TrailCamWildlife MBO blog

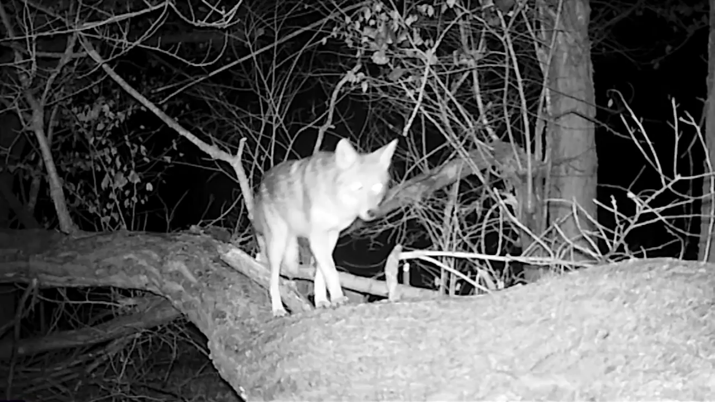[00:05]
When you can't be in the woods to film, technology offers a great way to keep from missing animal activity in your favorite areas.
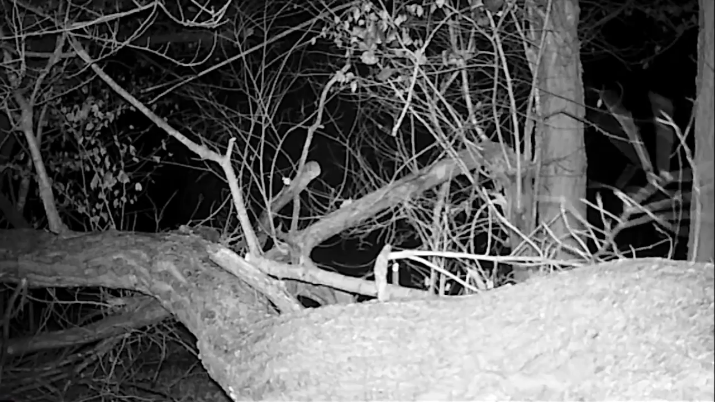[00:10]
I keep a couple of digital trail cameras running 24-7. They have motion detectors that record 60 seconds of video when something comes into view day or night.
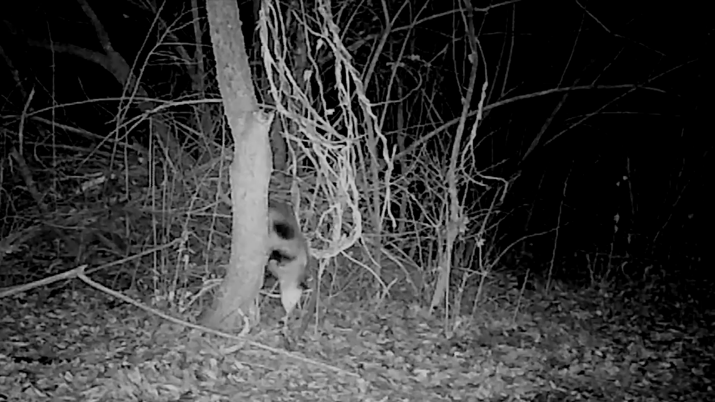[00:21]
And that helps to see every possum, coon, deer, and predator that comes along.
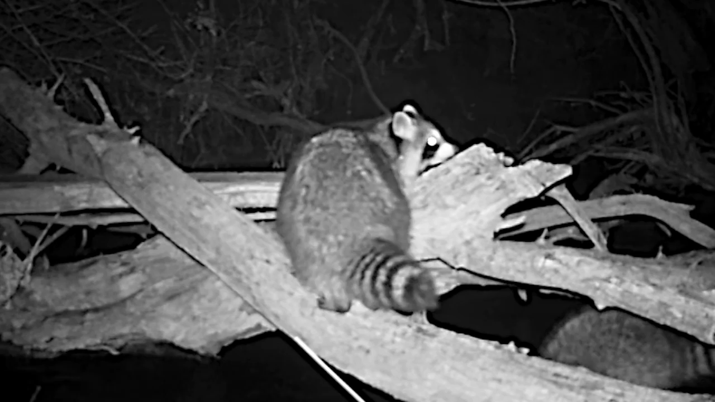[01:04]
Raccoons explore every detail of their surroundings as they take a dry route over a creek.